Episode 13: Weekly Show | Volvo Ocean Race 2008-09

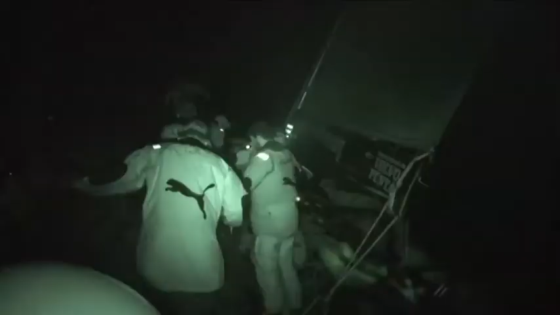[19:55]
so you can't see them head down and I'm up on the bow looking at the jib calling the jib trim there's a barge too and there's a cable
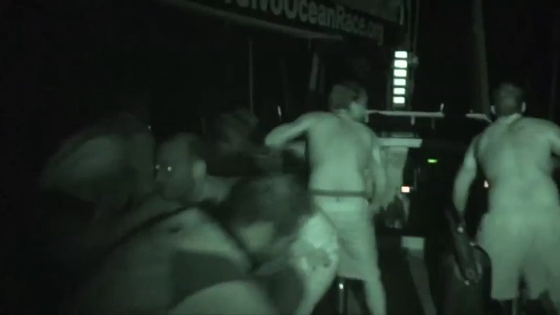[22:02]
it was very close we had to avoid a collision so we shouted a protest